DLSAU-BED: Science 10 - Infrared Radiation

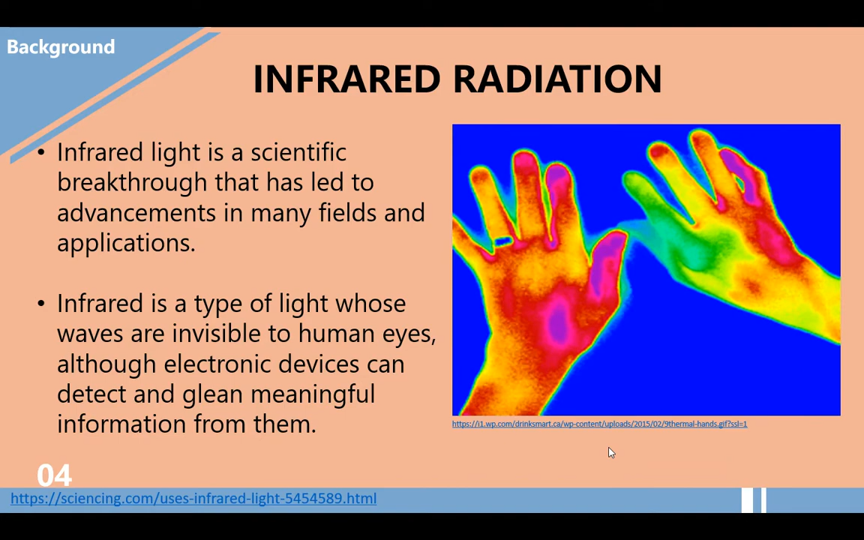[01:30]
So as we use technology, we are using infrared radiation in many forms. So now let's discuss the application or applications of infrared radiation. First is night vision. So infrared can be used to amplify light in a low light situation to enable video recording and image capturing. So some channel or movie producers use this technology to
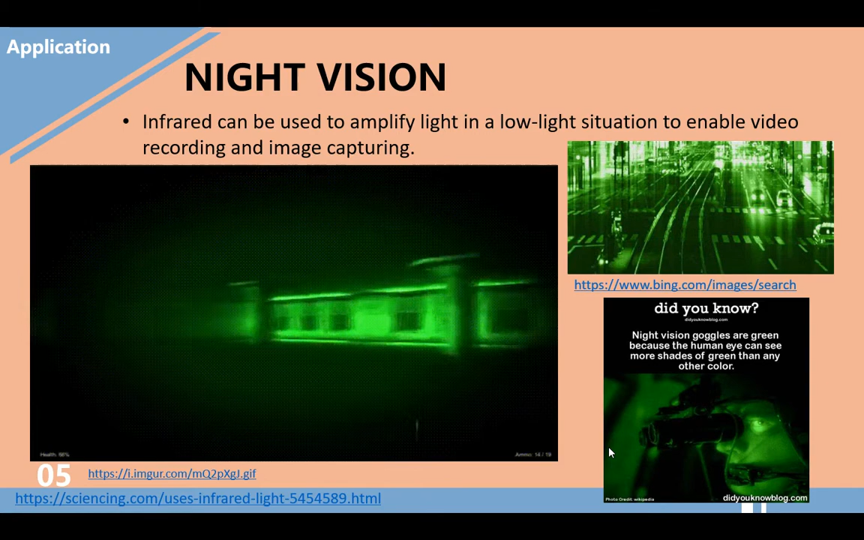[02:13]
see what is happening in the dark. So we have a trivia here. So night vision goggles are green because the human eye can see more shades of green than any other color. Another application of infrared radiation is thermography. It is used infrared technology to determine the relative temperature of objects by detecting the amount of radiation they are producing. So on the second GIF, as we can see, that is a battery which is exploding.
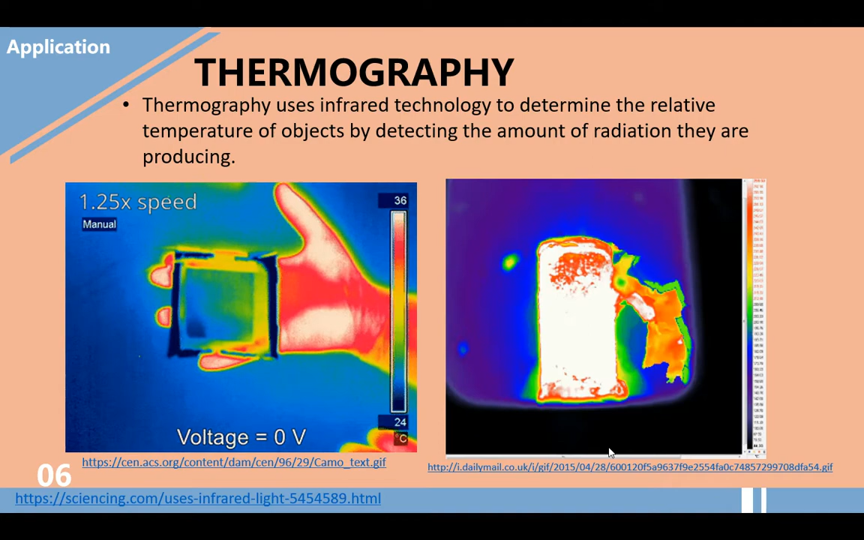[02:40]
On screen: scale top 36°C, scale bottom 24°C
Another application of infrared radiation is tracking technology.